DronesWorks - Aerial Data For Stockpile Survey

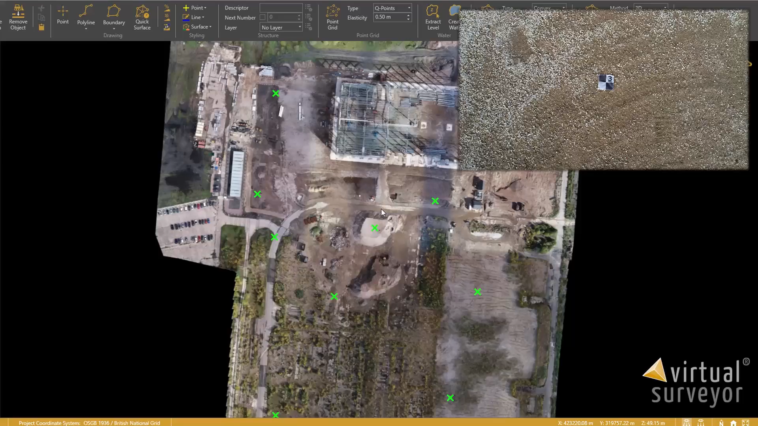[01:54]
So you can see here the green crosses are the various ground controls points we've recorded using an RTK receiver. And once the GCPs are positioned and surveyed, the drone operator can then fly the drone and map the entire site automatically by taking multiple pictures.
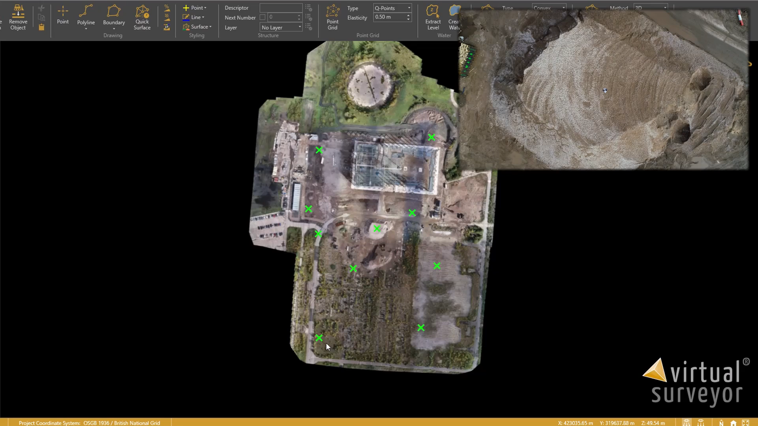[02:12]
And the drone is automated to cover the whole site, not just the stockpile. So we have a complete snapshot of the site data, not just the stockpile that we're interested in. Although you can just do the stockpile if you wanted.
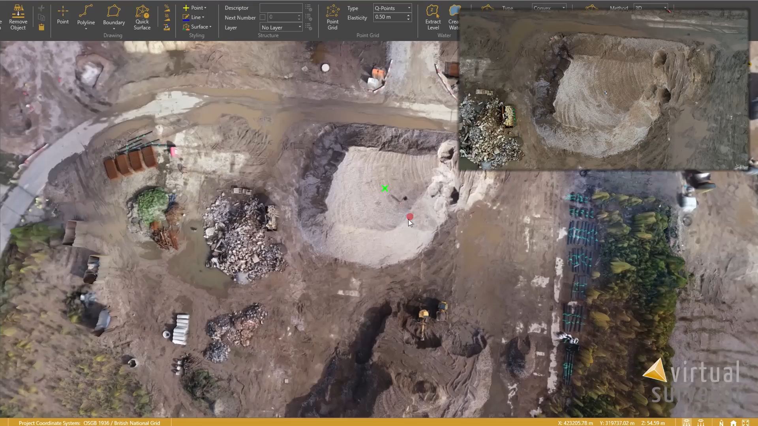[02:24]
So for this site, we flew at 45 metres above ground level.
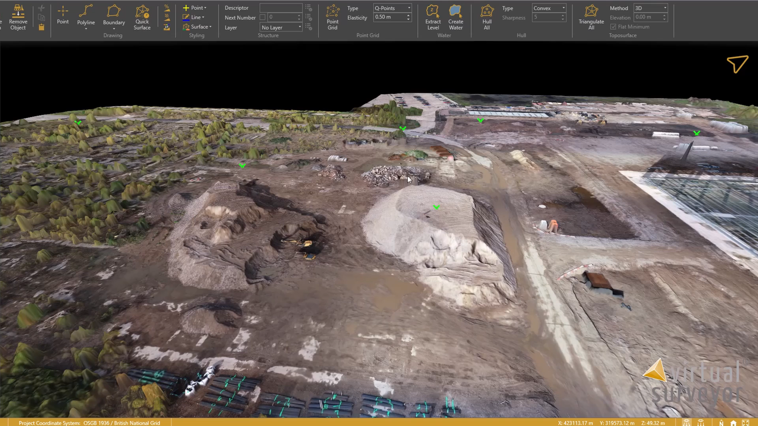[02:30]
This gave us a GSD of around 1.2 centimetres per pixel. So we took around 1100 images. It was all collected in under an hour. And the images have now been processed, tied into the GCPs using the photogrammetry software. And the outputs are used to create this model that you see here. So we've got the point cloud, the orthomosaic, which is basically a detailed 2D Google map where every pixel has an XYZ coordinate, a terrain model and a surface model.
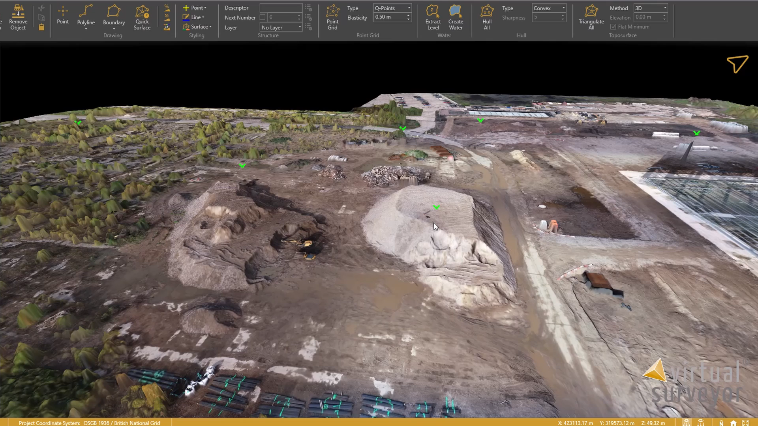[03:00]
So the drone survey of this site or any site will generate hundreds of data points per square metre.
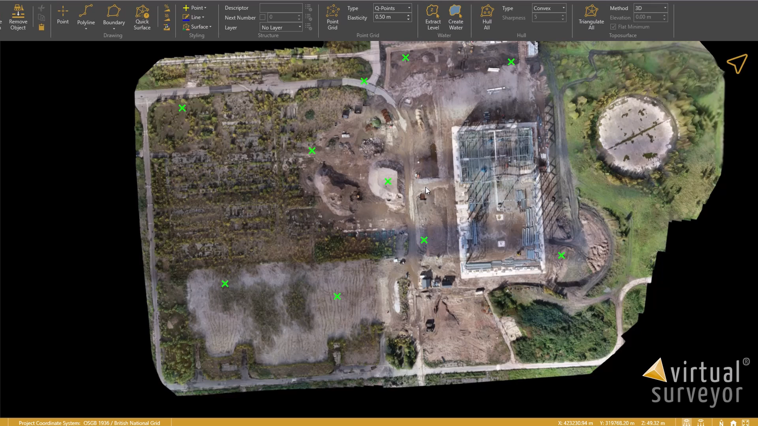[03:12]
This means that we get a much richer data set than traditional methods, which factors in all of the stockpile surface. So if you see on this one here, this stockpile is not quite uniform.
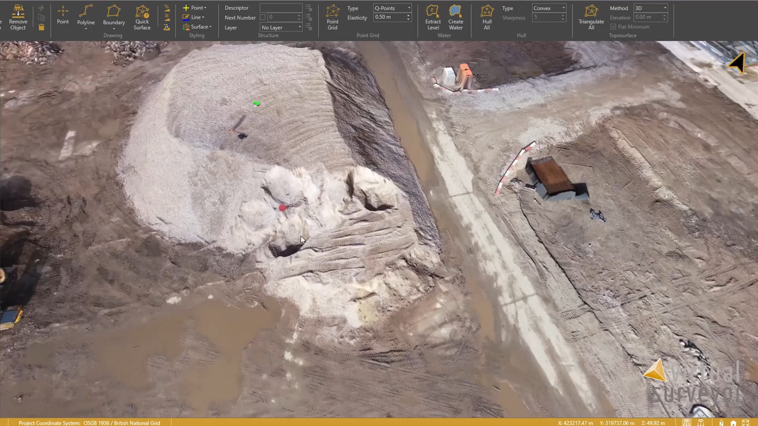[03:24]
We've got some divots here where material has been extracted. So all those irregularities are captured into the data set that we're working with. So to estimate the volume here, using the outputs we're viewing the terrain, each coordinate has an XYZ position.
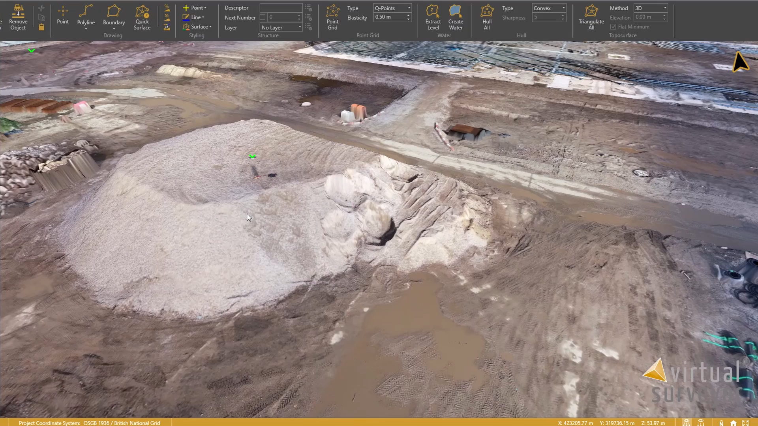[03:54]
So if you look down here, you can see, as I move the cursor, the coordinate of this cursor is also moving, including the height, which is the Z axis. So first we need to tell the software, where is the base of the stockpile that we're interested in? Exactly the same way as a surveyor will do it. So here we're in virtual surveyor, which has got some really useful tools to make this nice and easy.
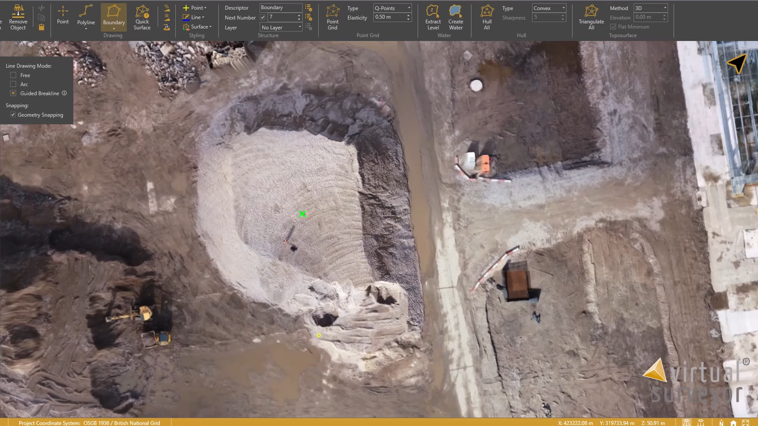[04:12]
So we're going to draw our baseline. It should try and work out the base for us to speed things up.
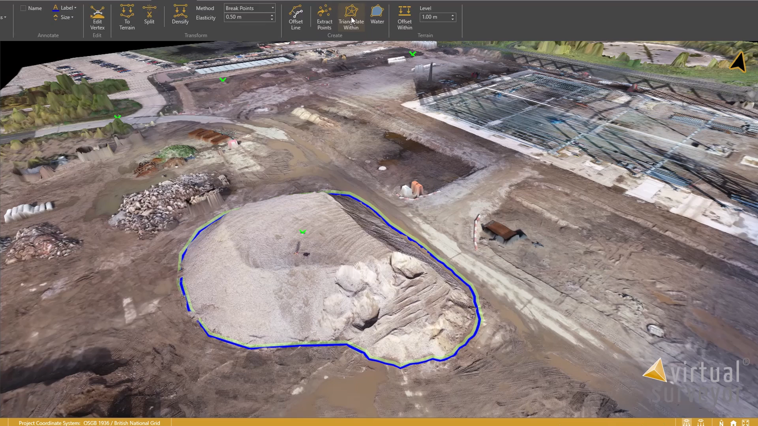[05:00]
So if we select our boundary, triangulate that boundary, which creates a surface, the software can then calculate the volume for us. And here you can see now it's given us a total volume,
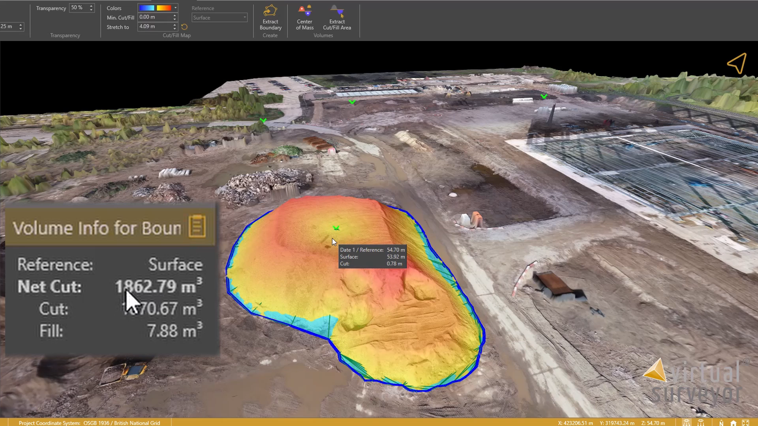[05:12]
a cut volume and a fill volume. So cut is the amount of material we need to extract from the pile to level the area with the surrounding ground. The fill is the volume of material we'd need to add to a hole or a trench to level the area with the surrounding ground. So volume equals cut minus fill. So here you can see we've got around 1800 metres cubed of volume in the stockpile.
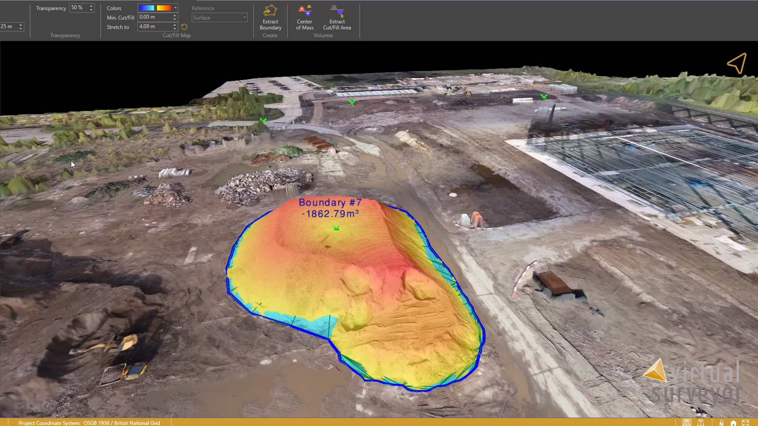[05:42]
The colours just denote the height of the stockpile. So yellow is lower.
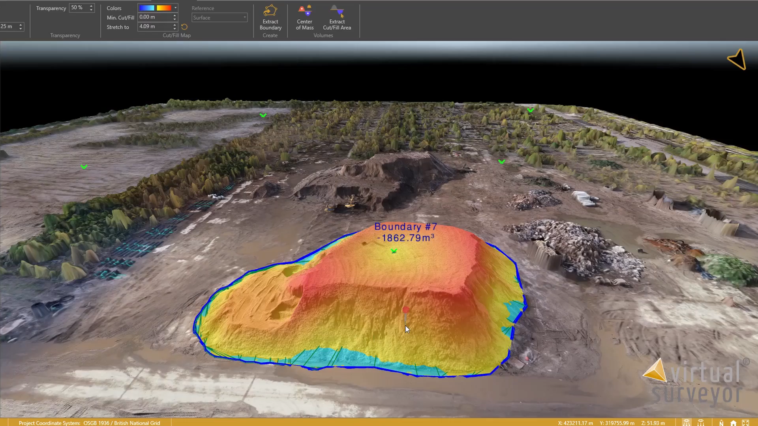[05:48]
Red is a higher elevation based on the coordinates of the pixels that make up the stockpile.
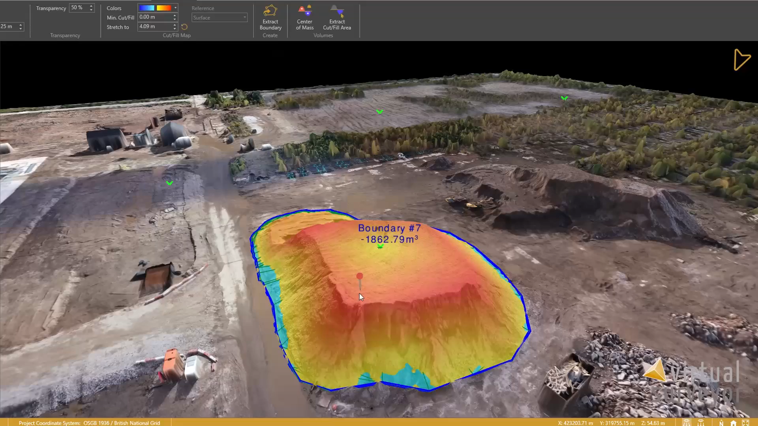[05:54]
So now we've got that, we can extract it to CAD.
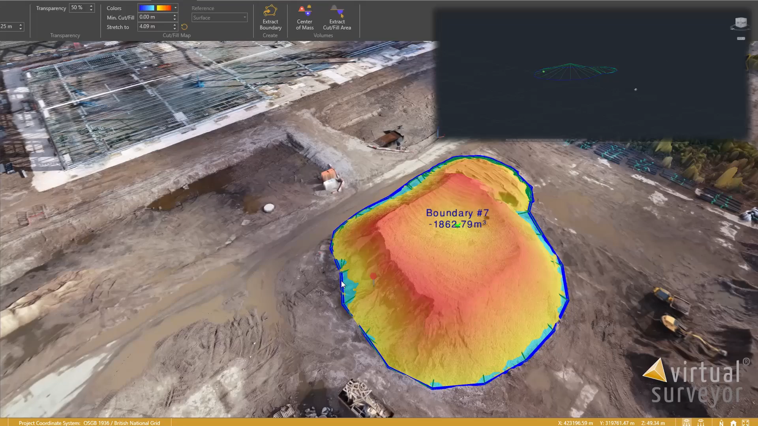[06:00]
We can give the site engineers a tin so that they can then work with the data in a format that they're familiar with.
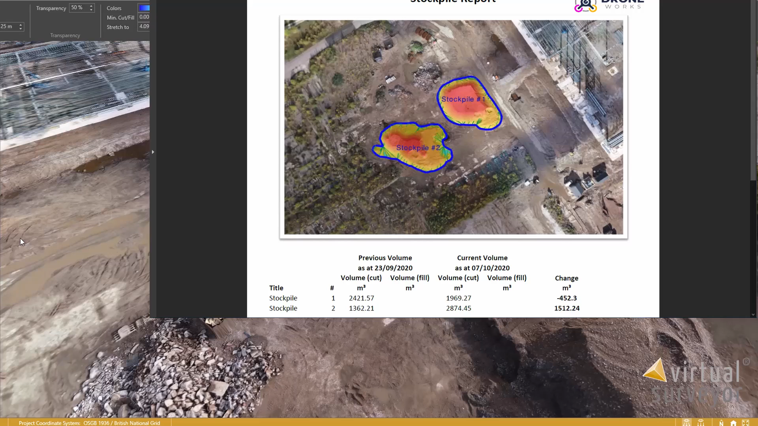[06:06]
And due to the speed and ease of this process, we can repeat it as often as required. So we can collect multiple data sets of a project, let's say weekly or bi-weekly. And we can use that to compare one visit against the next, track the,
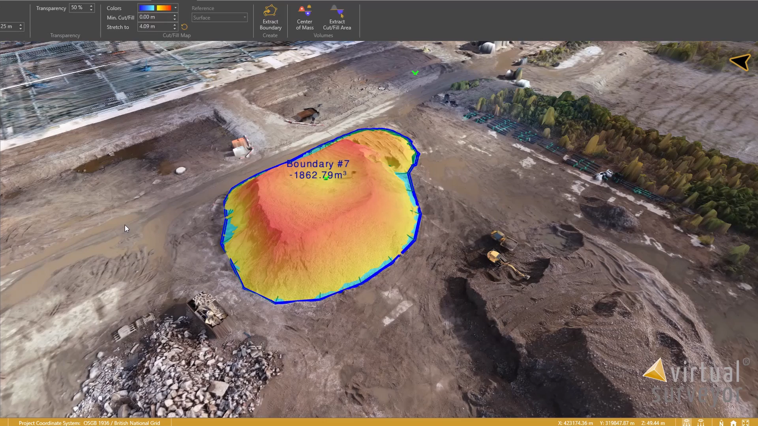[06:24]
say the usage of this stockpile or even track the levels on the, on the whole site. We can overlay CAD drawings, compare it to design against as is. And this, this is all down to giving more information to the site manager and site engineers to allow them to keep projects on track.